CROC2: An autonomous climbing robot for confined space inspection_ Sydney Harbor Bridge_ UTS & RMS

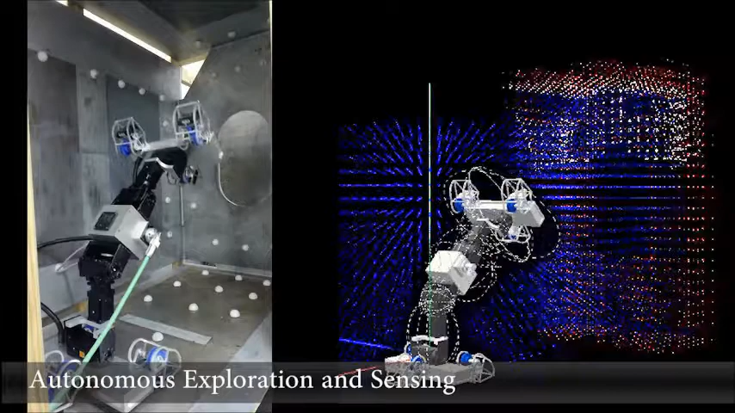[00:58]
The robot is able to autonomously explore unknown and complex environments,
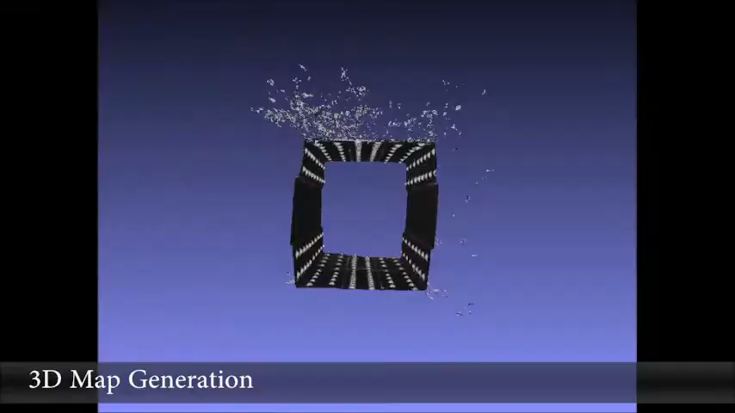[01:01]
build three-dimensional maps,
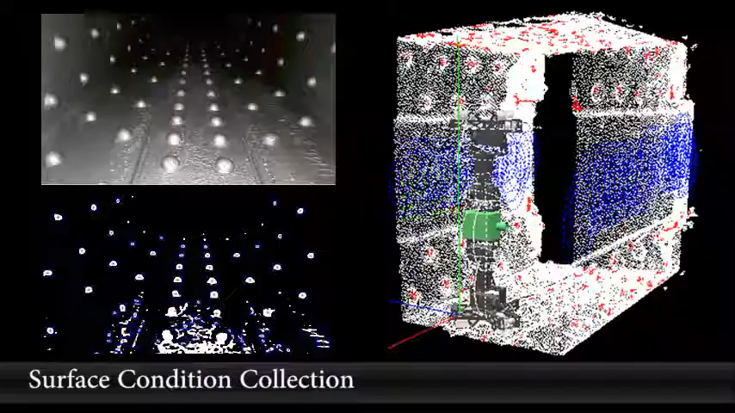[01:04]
identify forbidden zones, obstacles, manholes and planes. Using the 3D maps, CROC is able to intelligently plan its own course by computing safe stepping locations,
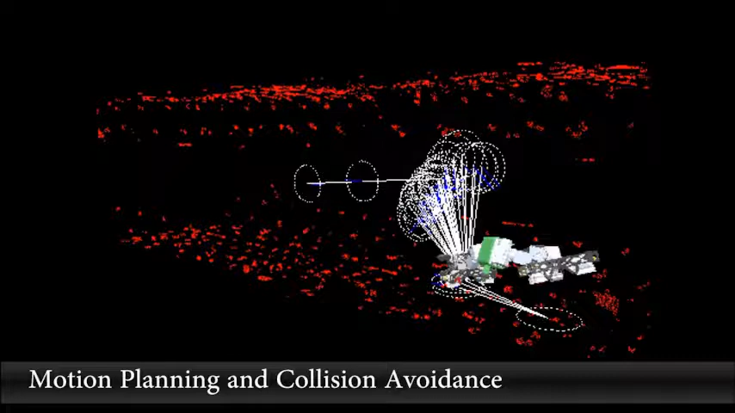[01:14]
generate safe moving trajectories and
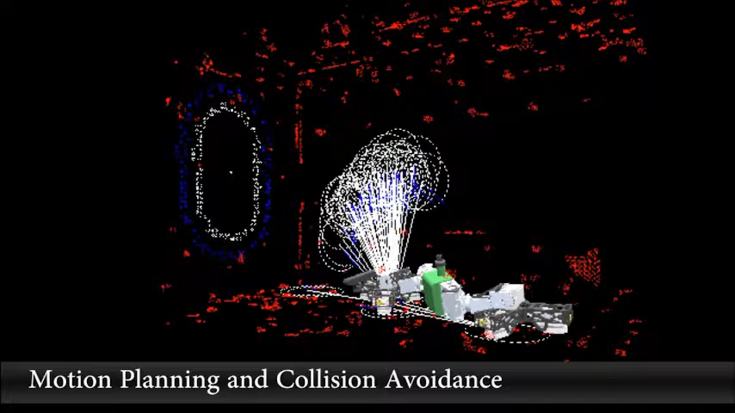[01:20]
avoid collisions with obstacles identified in the environment.